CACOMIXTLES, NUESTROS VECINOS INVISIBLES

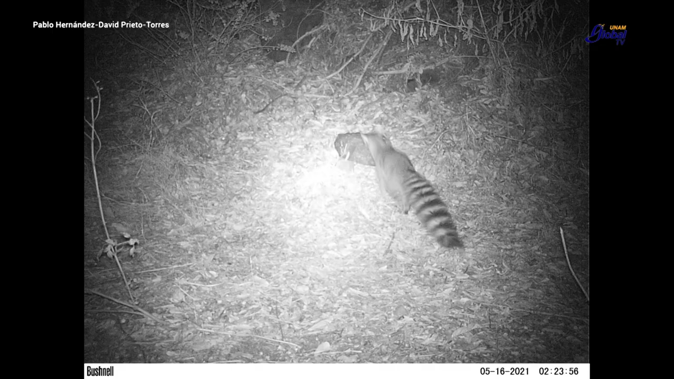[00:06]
bien podría ser un cacomíxtle, nuestro vecino invisible de la Ciudad de México.
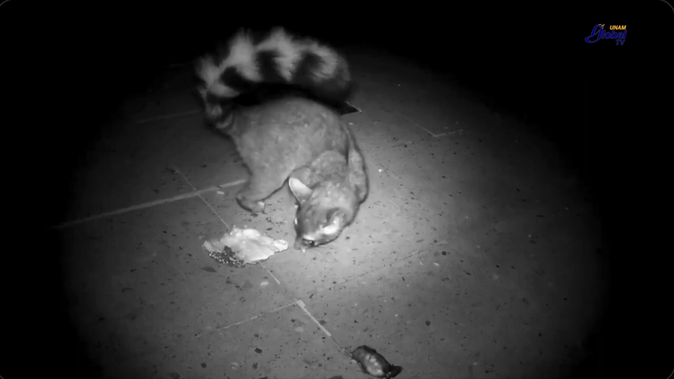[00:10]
Es una especie bastante adaptable, con mucha plasticidad.
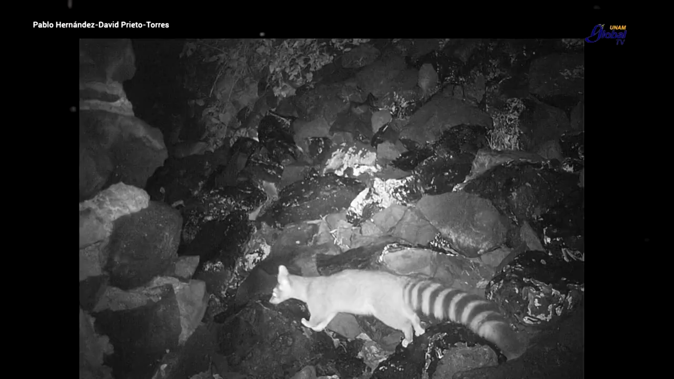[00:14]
Eso permite que a pesar de que esté la mancha urbana o el crecimiento de la infraestructura,
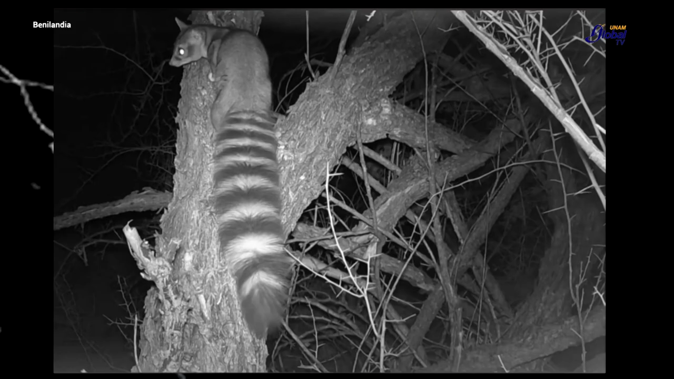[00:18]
cacomíxtle realmente puede vivir ahí, de hecho lo vemos como un vecino.